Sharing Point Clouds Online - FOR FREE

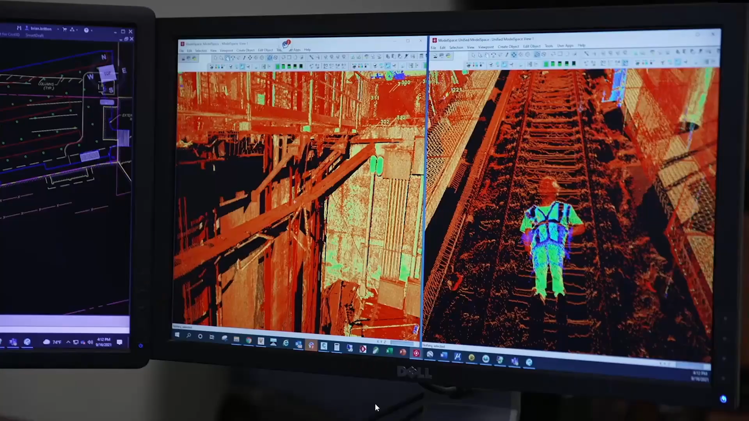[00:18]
and being able to survey places that are too dangerous to physically put someone.
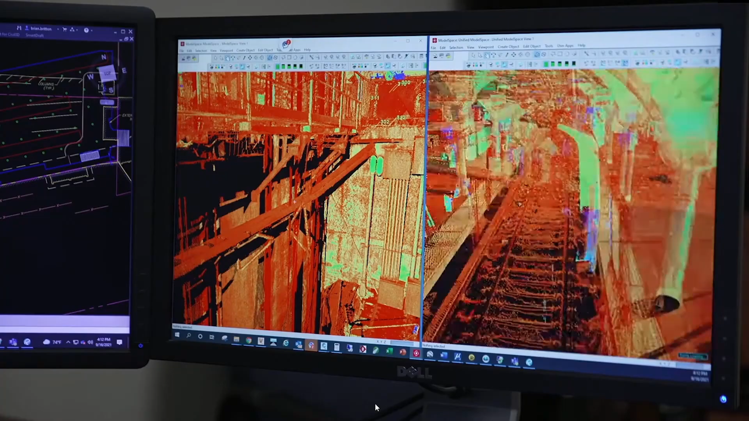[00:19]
These are just a few of the many benefits of this emerging technology.
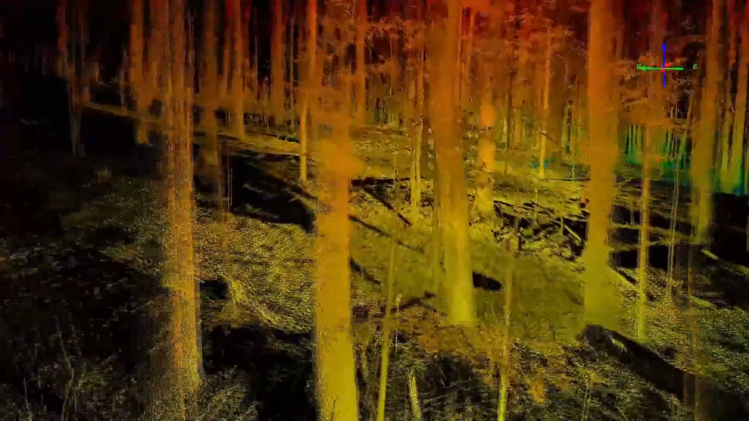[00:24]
But with these new tools comes a new set of challenges. We often go to great lengths to capture these
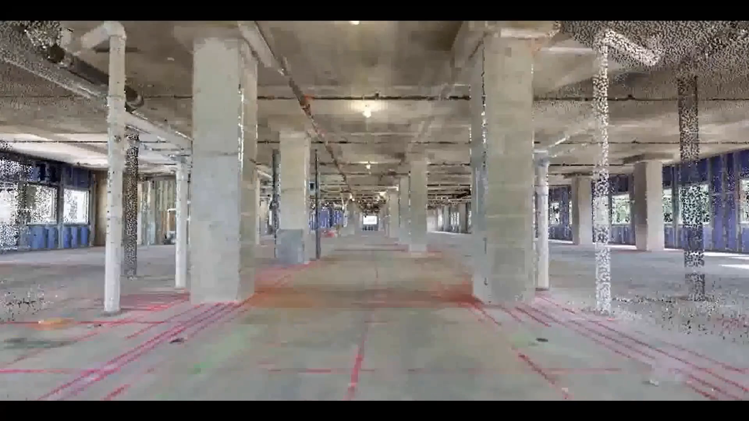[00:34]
beautiful digital 3D representations of the real world,
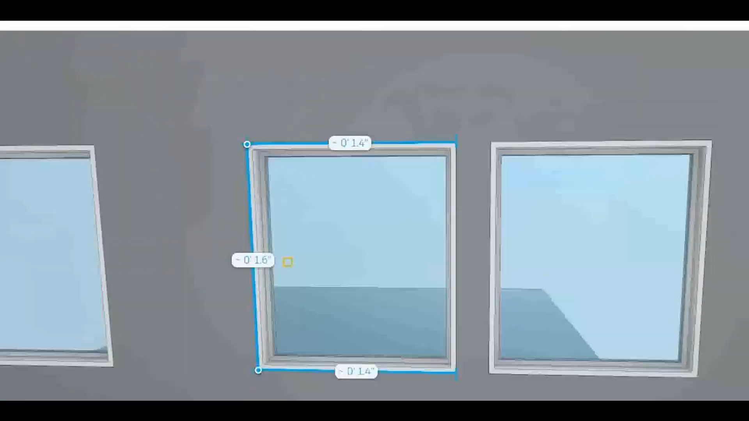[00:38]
but then our clients, the ones paying for the data capture, often only get a 2D digital
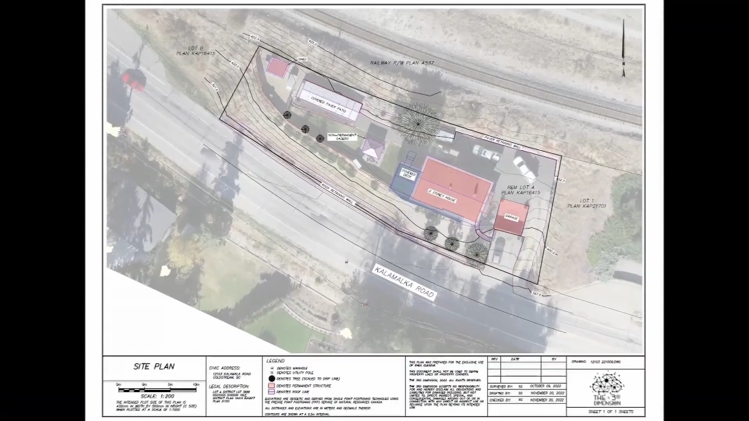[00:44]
PDF of whatever data was extracted from the point cloud.
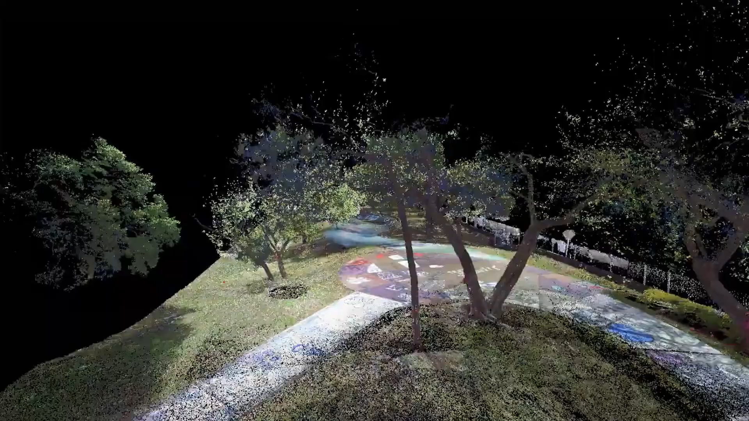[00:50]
If they're lucky, maybe they'll get a 30-second fly-through animation.
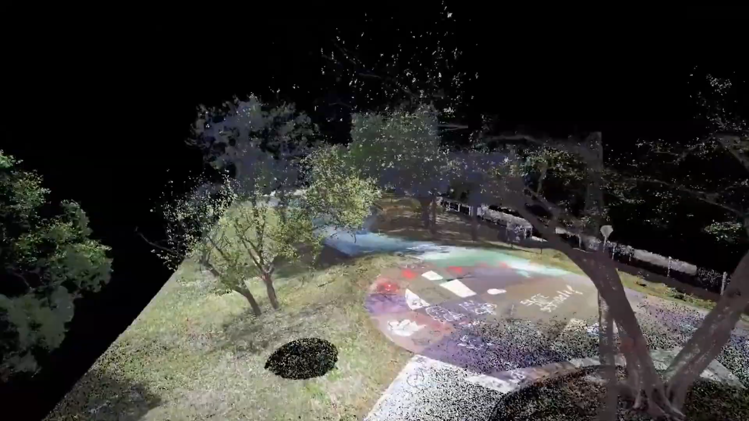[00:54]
But what if you could deliver your point cloud directly
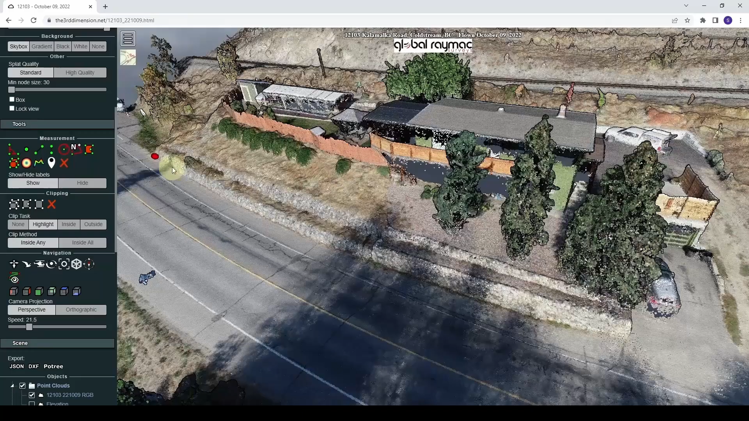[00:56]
to your client on a standard web page so they could view it in three dimensions,
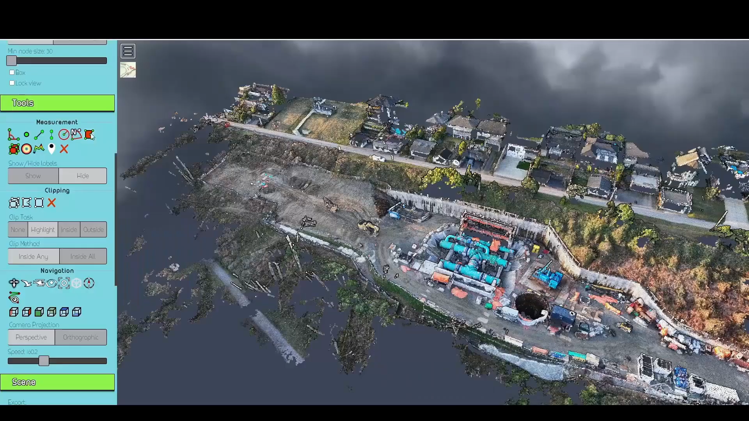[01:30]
and digitizing tool that allows users to view and work with massive point cloud data sets
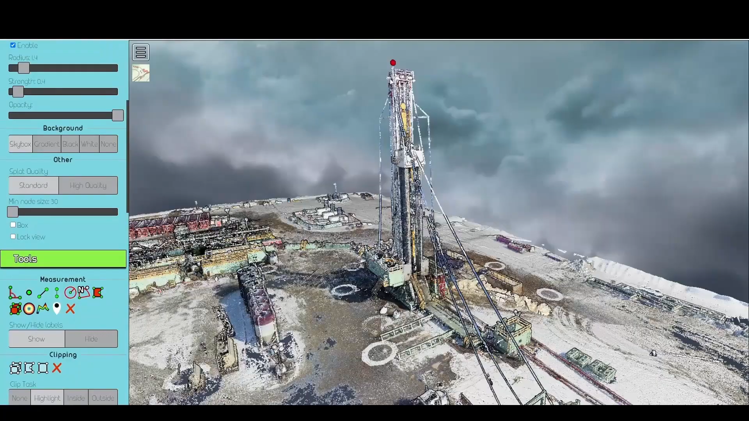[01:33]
directly in a web browser without the need for any specialized software.
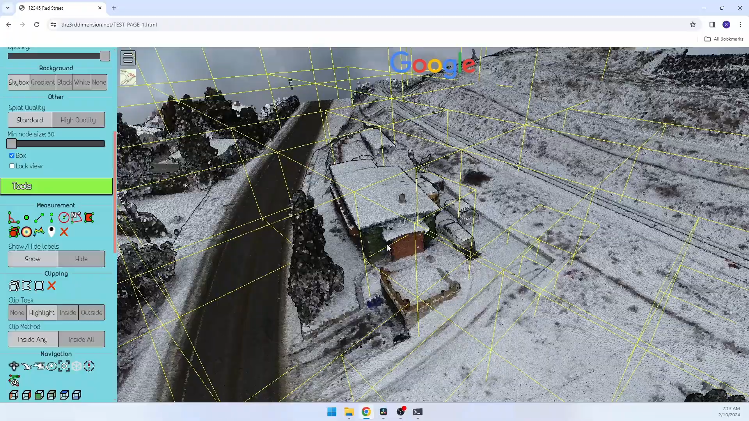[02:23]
Pawtree achieves extremely fast loading times of point clouds through a technique that subdivides the data into cubes of varying size,
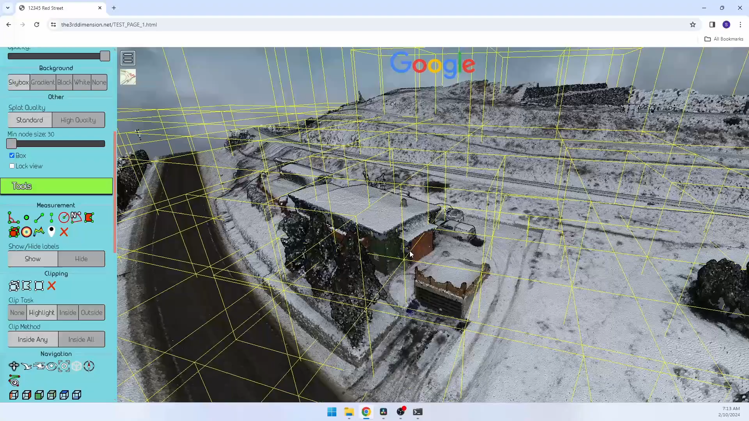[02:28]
each with a specific level of detail.
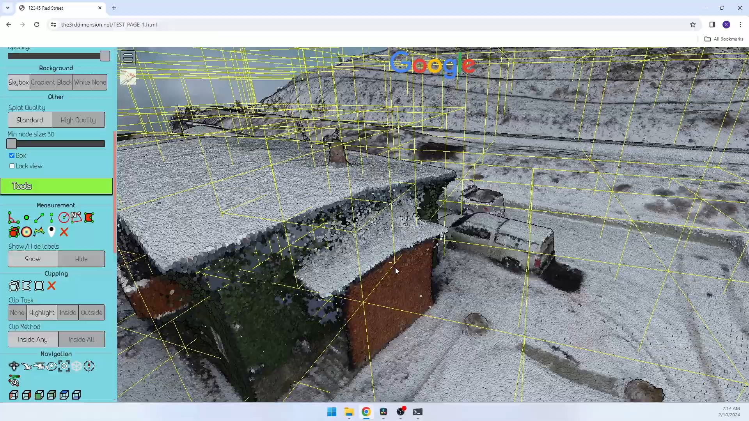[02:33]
As the user navigates through the point cloud,
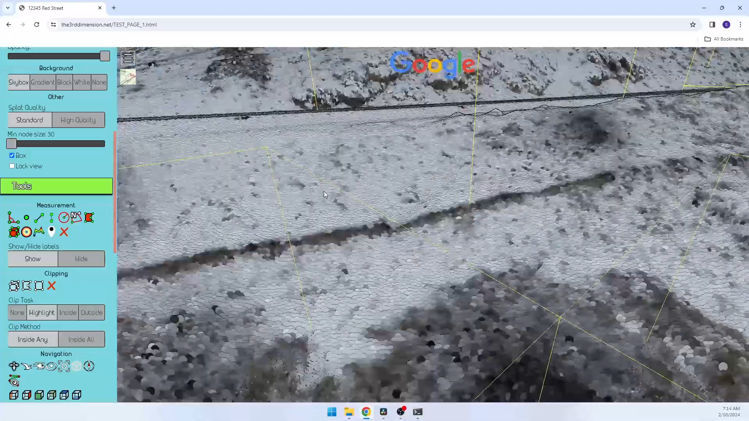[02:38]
Pawtree dynamically loads and displays these cubes based on the user's point of view.
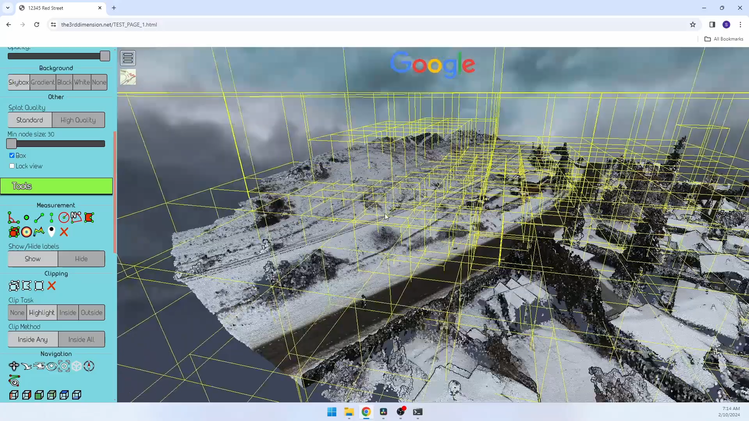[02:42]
Pawtree does a fantastic job of sharing your point cloud with clients, but it is capable of much more than that too.
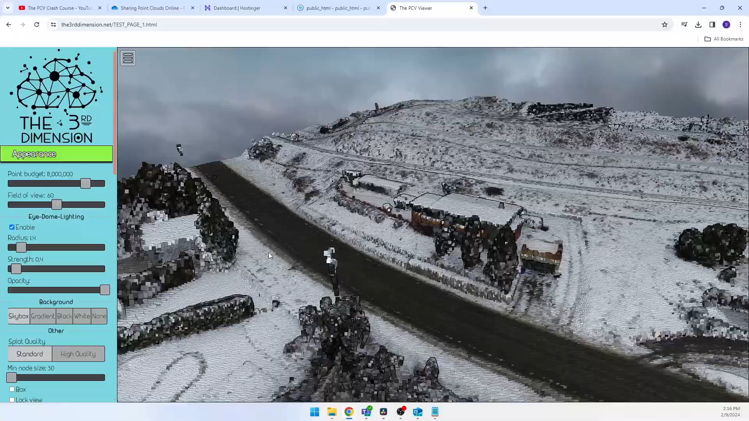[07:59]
From here on out, to upload a new dataset, you only need to repeat this conversion step.
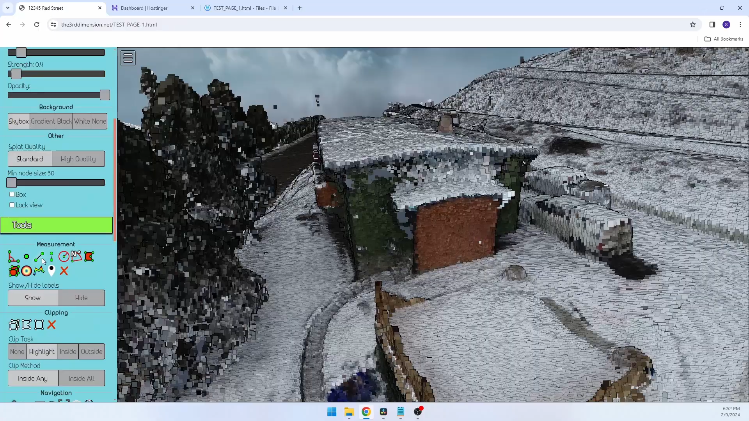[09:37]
Since this data is in meters, we'll change it back.
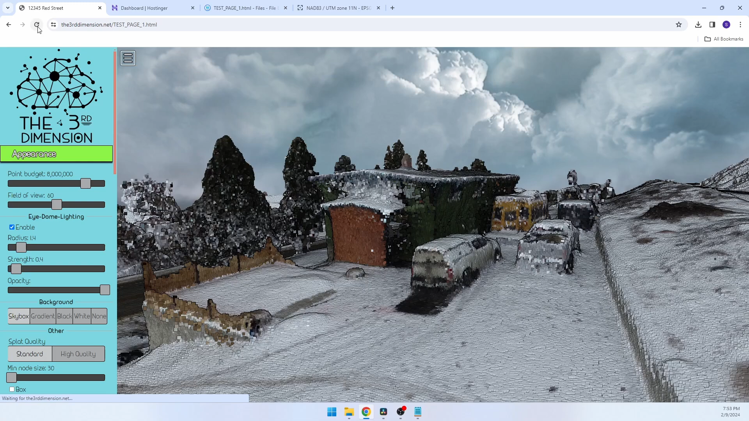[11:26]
Now when anyone opens the page, they will know exactly where their data is in the world if the dataset was geo-referenced.